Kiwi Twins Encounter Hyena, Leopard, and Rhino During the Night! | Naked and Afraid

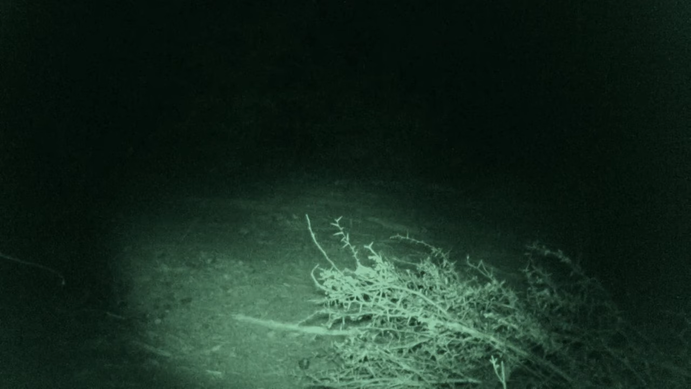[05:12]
A lot of hyenas out in every direction. We can literally hear them on all sorts of our bulma.
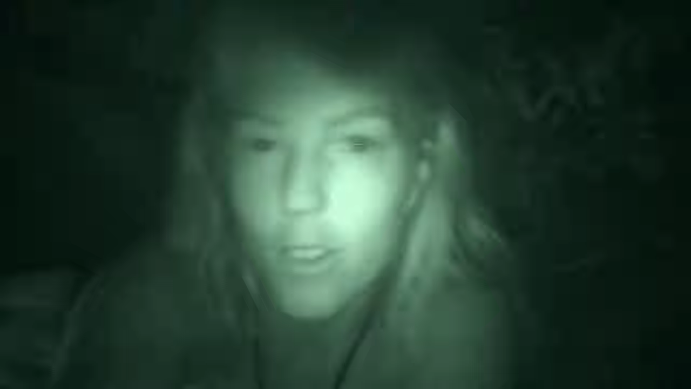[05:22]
We don't want to go in contact with them because they are vicious, vicious creatures. So we've stocked up the fire. Literally right there.
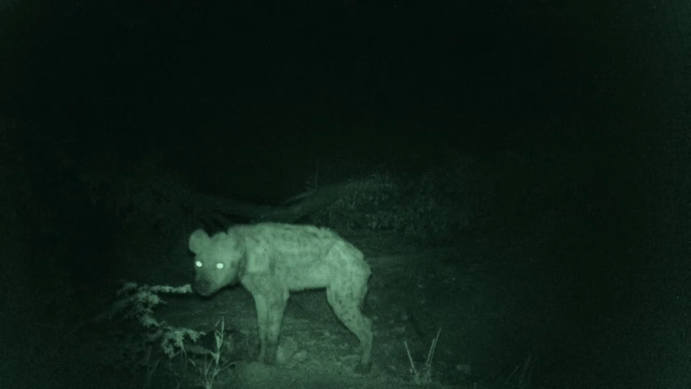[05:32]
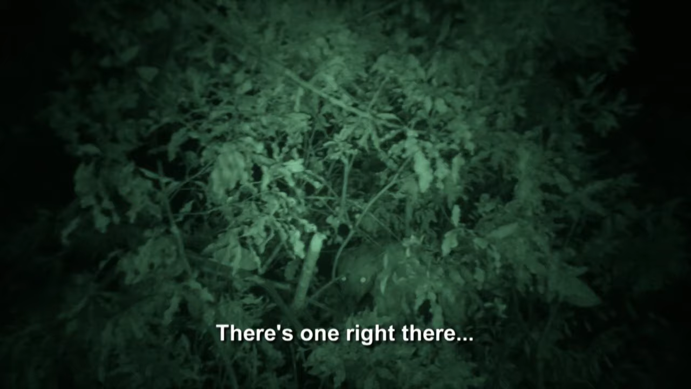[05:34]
It's right there, I can see it.
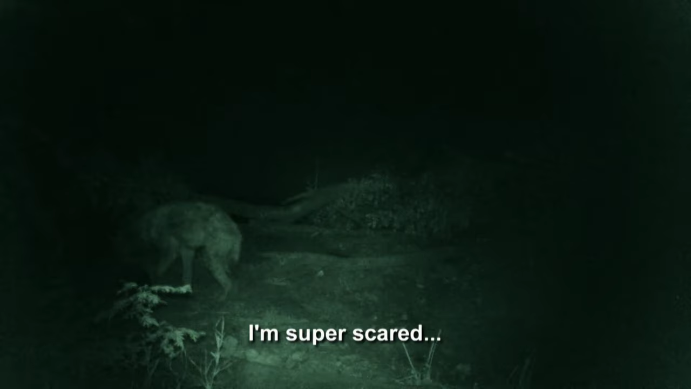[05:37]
Super scary water is coming. Ah!
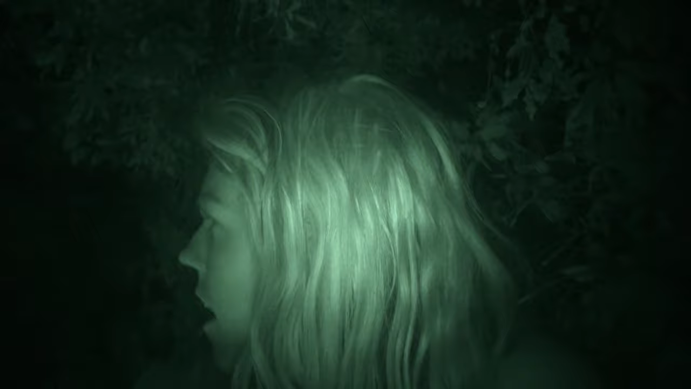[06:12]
Everything. Can you hear that? Yeah. That's huge. Something massive crashed down. All these branches and trees behind us. Sounds like it's getting closer and closer.
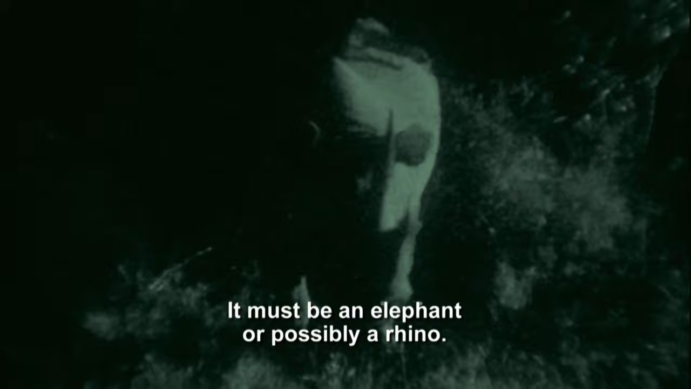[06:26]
It must be an elephant. Or possibly rhino.
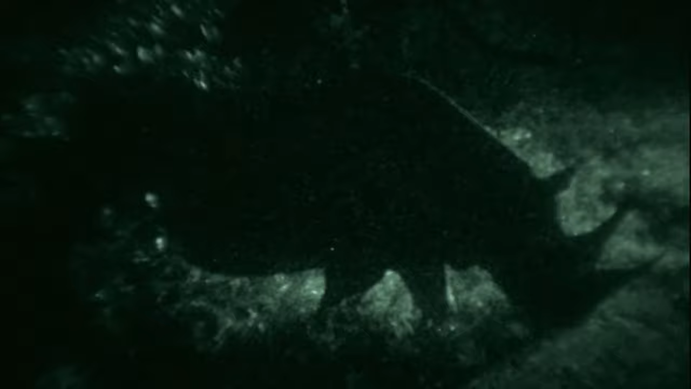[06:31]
They can let in this so easily. Sounds like old trees are coming down.
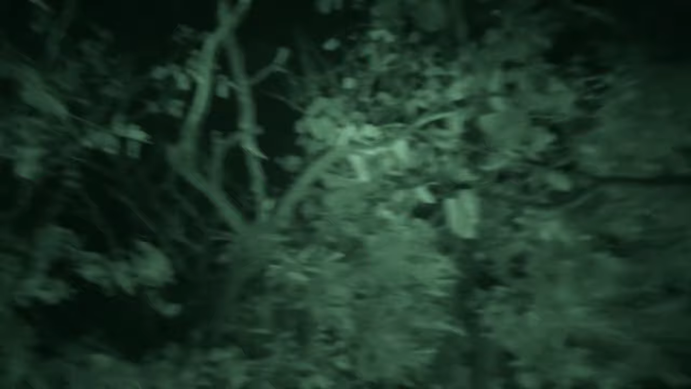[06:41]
It's so loud. I hope this fire keeps it away.
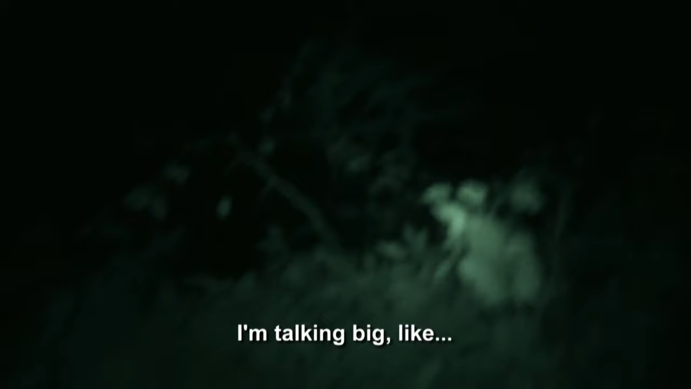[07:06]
I'm talking back like we're thinking it must be a rhino.
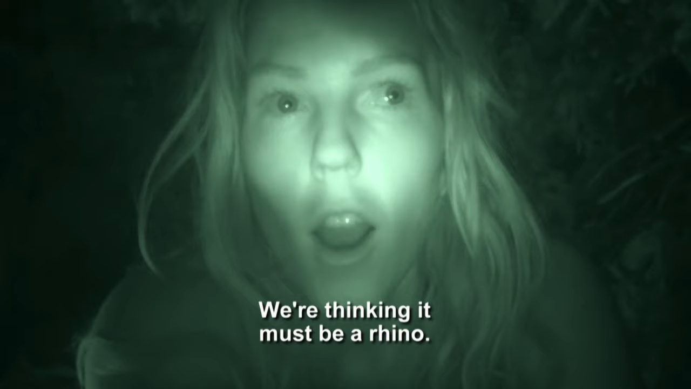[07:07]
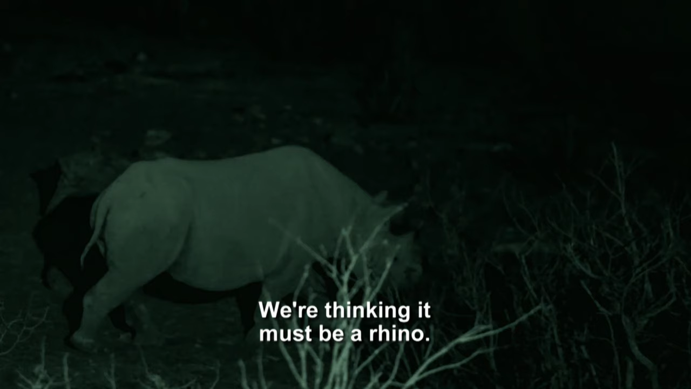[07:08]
Oh my gosh.
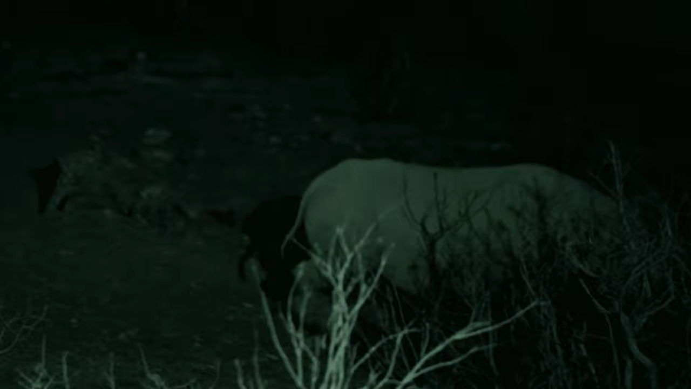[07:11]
Oh my gosh. Oh my gosh. They can flatten this so easily.